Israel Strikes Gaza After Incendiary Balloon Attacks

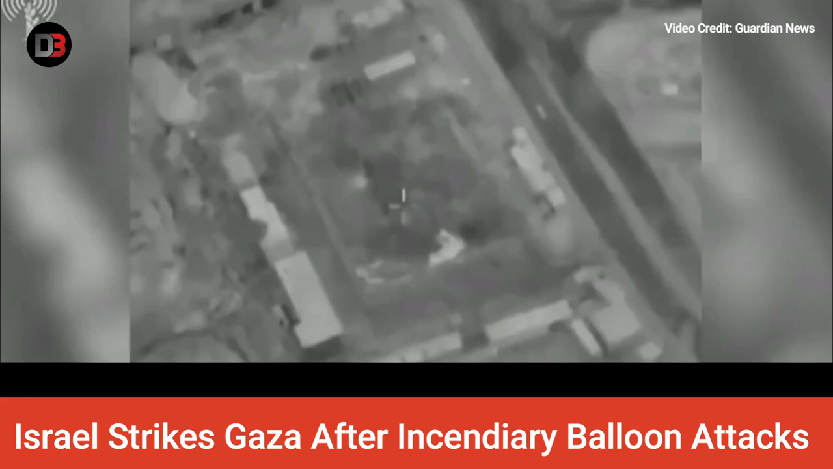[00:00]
Israel launched airstrikes against Gaza on Monday night, the army said, retaliating after incendiary balloons launched from the blockaded Palestinian enclave, had started fires. Blaming Hamas for the balloons, the Israeli army said it had targeted locations belonging to the militant group that controls the Gaza Strip. Overnight, IDF fighter jets struck a Hamas rocket manufacturing workshop,
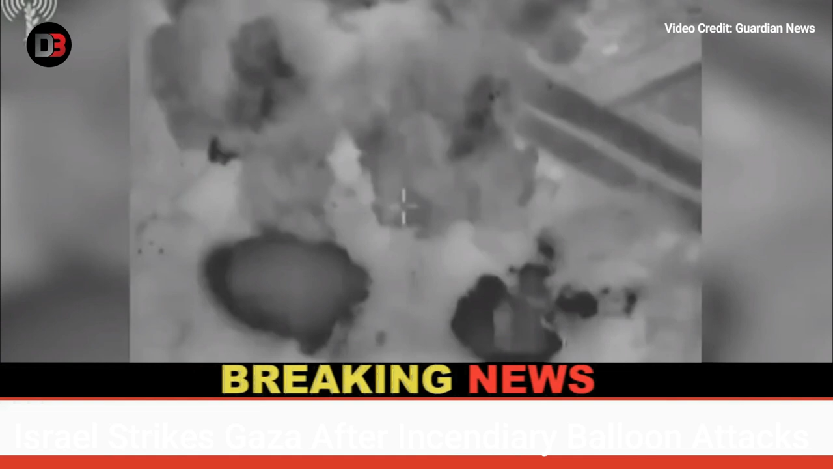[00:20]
as well as a Hamas military compound in Khan Yunus, the Israeli army said in a statement.